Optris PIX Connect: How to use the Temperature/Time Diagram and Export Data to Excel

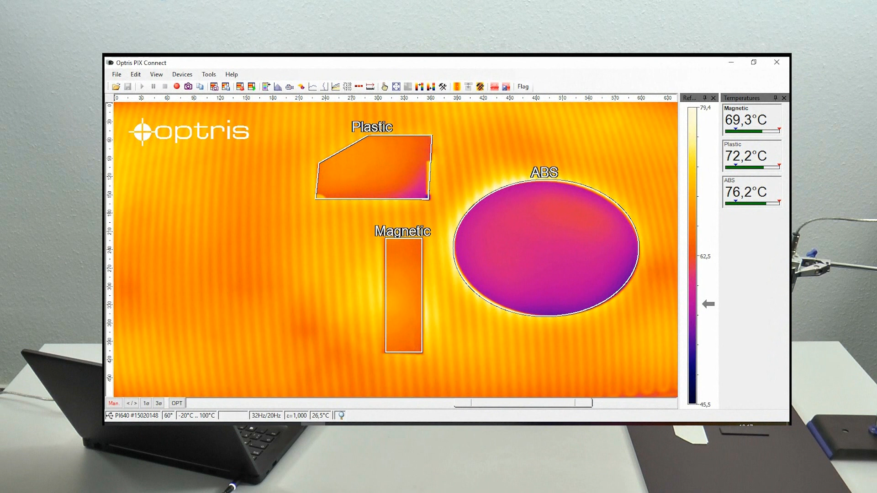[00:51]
You can see in the PixConnect software that I created three measure areas plastic magnetic and the ABS measure area and you can also see on the right side that I can see the temperature information at the digital temperature group. To show a temperature time diagram you can go to the menu point view windows and to the menu point temperature time diagram.
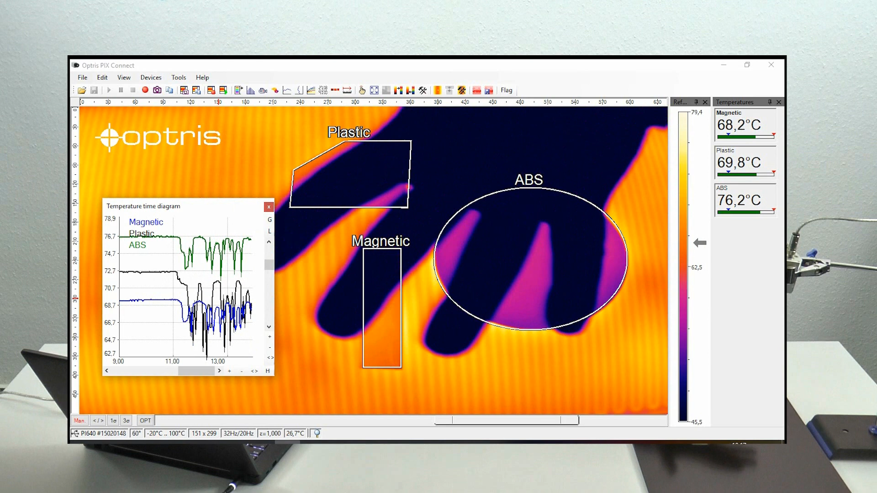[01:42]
If you click on it you can see the temperature time diagram and you can see now immediately all three measure areas. You can also see that the temperatures are changing if I put my hand between and all these temperature time diagram informations will be recorded right now. You can save the temperature time diagram if you go to the menu point file and save temperature time diagram data.
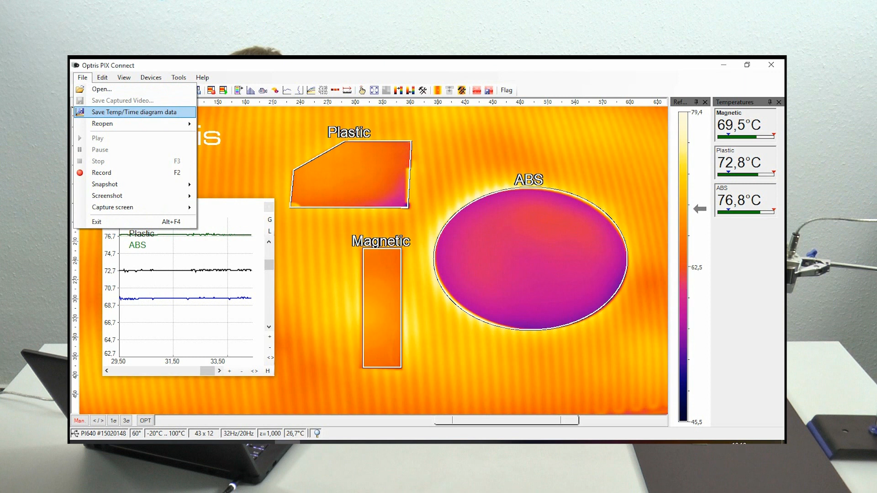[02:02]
Now you can choose your own file name.
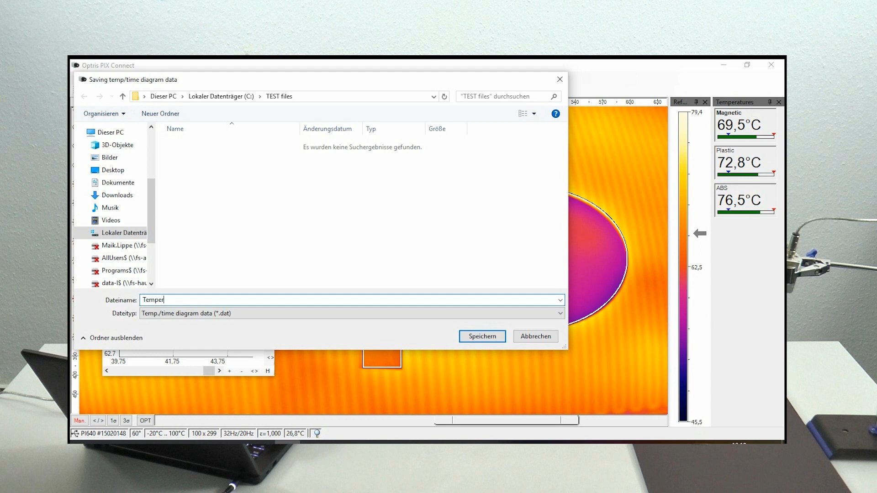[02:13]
For example temperature time diagram and you can save it. You can also do some settings if you are going to the configuration menu via tools configuration.
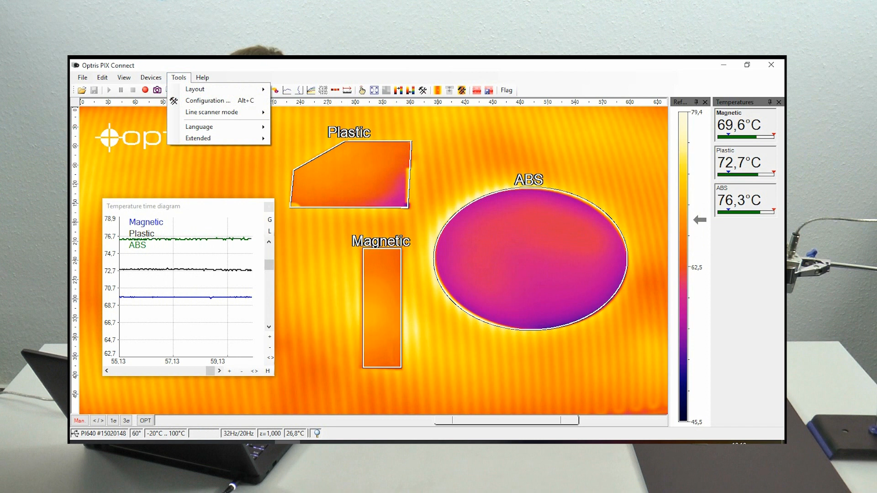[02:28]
You can go to the tab temperature time diagram and here you can do some settings regarding the temperature time diagram. So you can choose the color, you can choose the pan width and you can also choose some other diagram measuring settings by clicking on the button on the right side.
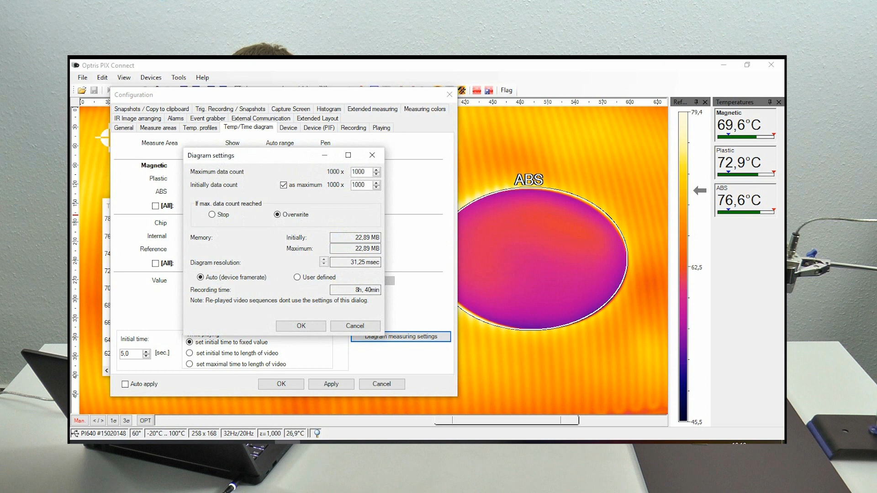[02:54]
Here you can decide the maximum data count and also the time which you want to record it.
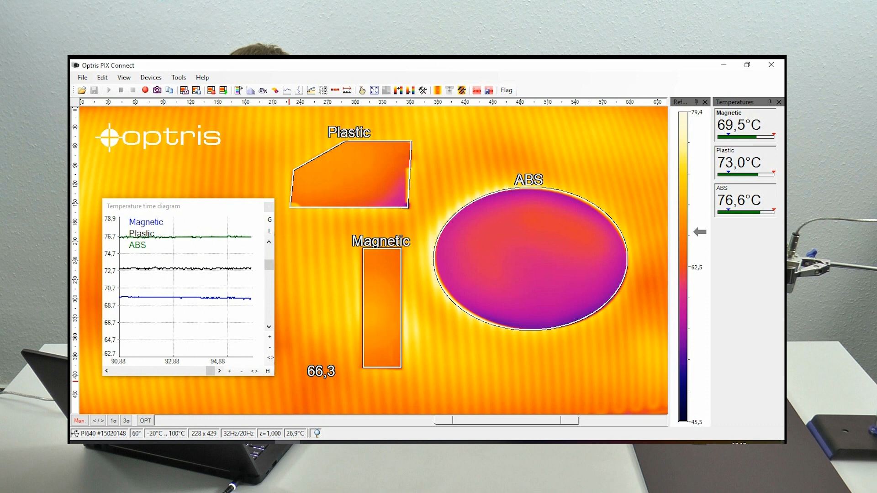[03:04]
Let's have a look to the exported datas.
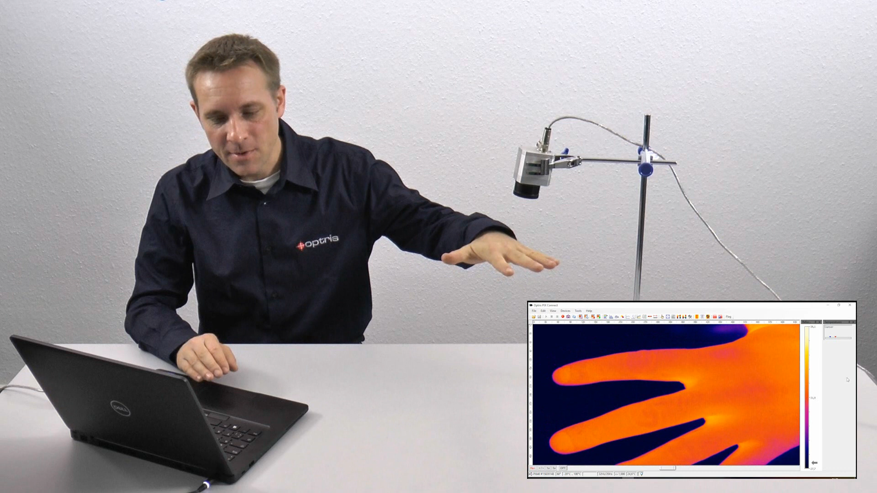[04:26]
You can see I put my fingers under the camera and I'm going to have a snapshot by clicking on the snapshot icon.
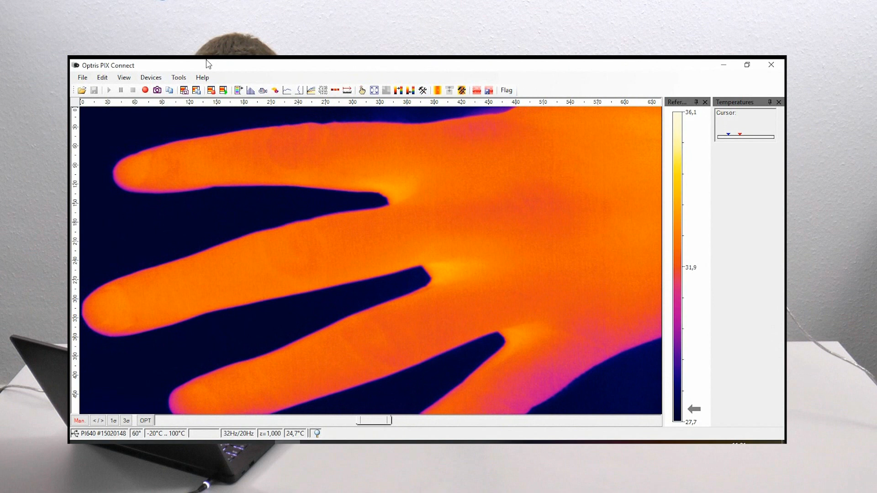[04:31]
Now I can save the snapshot for example with the file name hand